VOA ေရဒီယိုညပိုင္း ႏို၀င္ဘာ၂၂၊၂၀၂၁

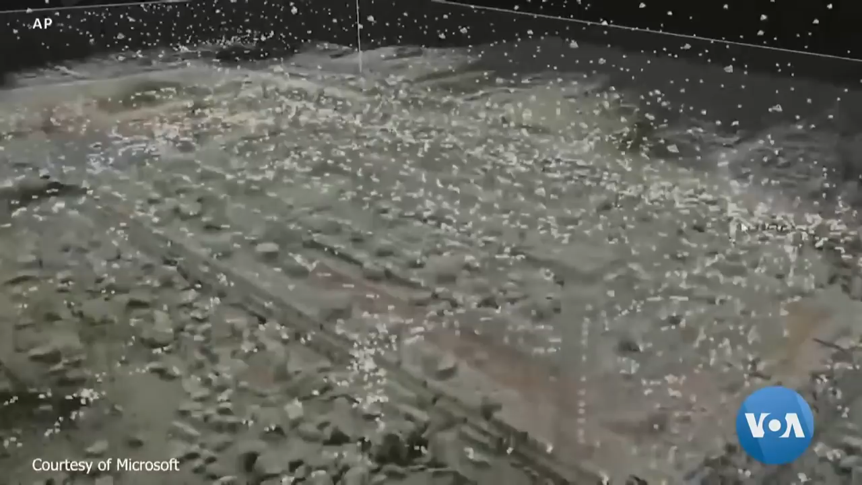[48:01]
Iconem ဆိုတဲ့နည်းပညာကုမ္ပဏီနဲ့ပေါင်းပြီးတော့ရှေးဟောင်းအိုလံပီယံမြို့ရဲ့အခြေခံပုံစံတူတွေကိုဖန်တီးပါတယ